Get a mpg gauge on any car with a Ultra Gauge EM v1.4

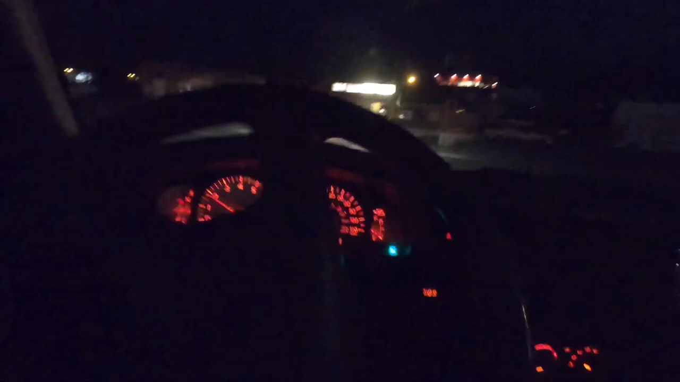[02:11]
I really like all the orange light in the car and it's a lot softer on your eyes. But this is another good example of why I have it where I have it. You can see it clearly, but it's not in your main fuel division. And depending on how you set your steering wheel, you can hide it almost. So yeah, this is what it looks like when I'm driving around and it's got a lot of helpful information as well as being a code reader. So I've got a couple check engine lights before while I was out.